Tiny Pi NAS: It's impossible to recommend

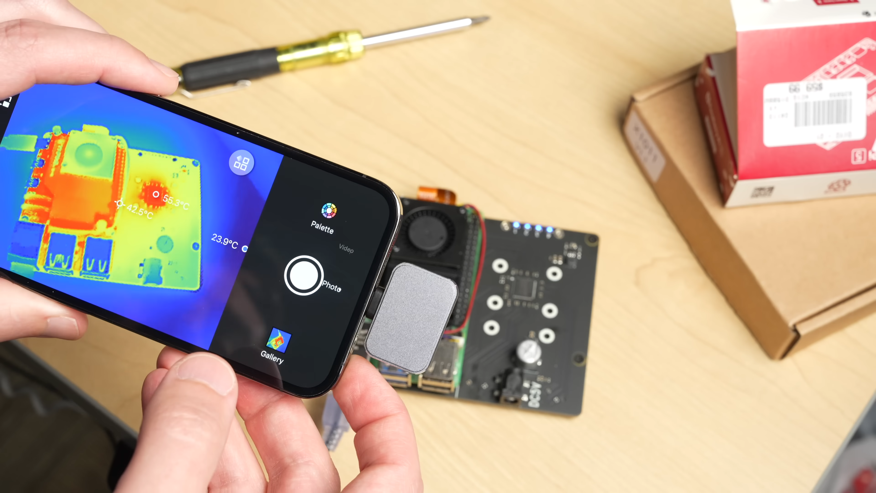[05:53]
are pretty decent i used my p2 pro uh to check on everything on the board and really the pi stayed under 50 degrees celsius this is in a 72 degree fahrenheit
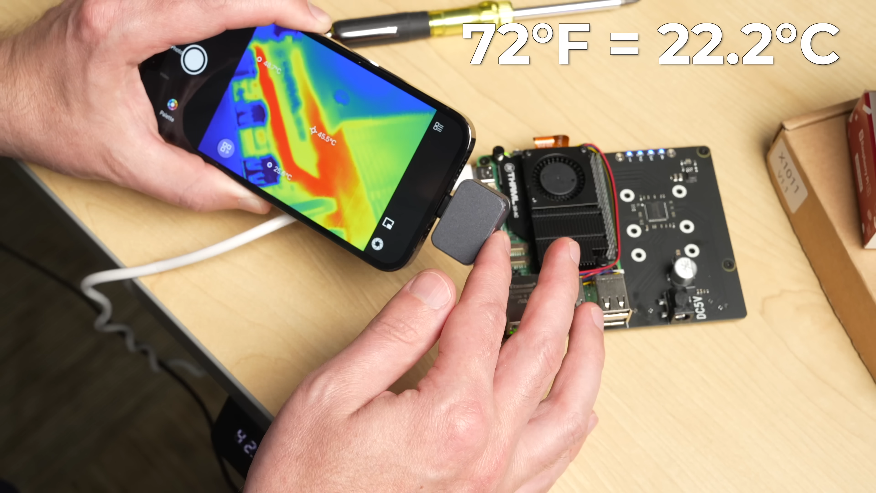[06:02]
sorry about the conversions there whatever that is in celsius uh that's my room here and uh the the hottest part was the chip itself it gets up to 55 degrees celsius which isn't bad
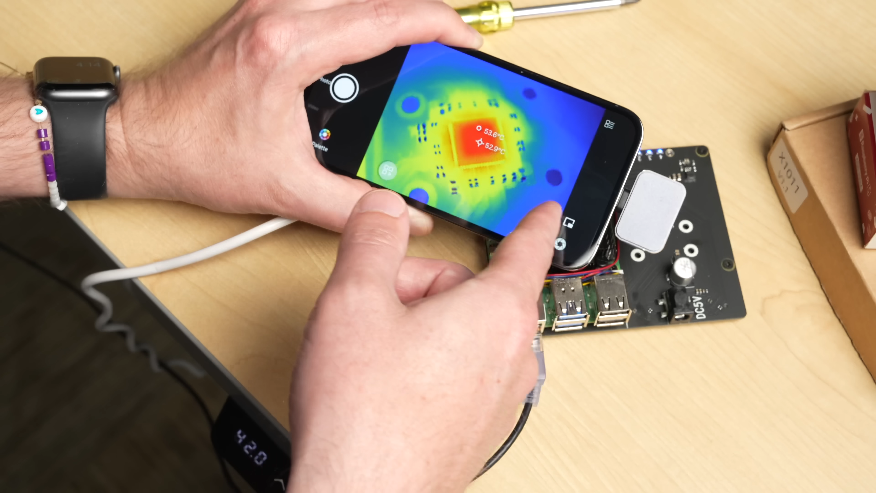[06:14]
i might if you were going to put this in an enclosure especially i'd put a heat sink on that chip just to get heat off of it a little bit better the whole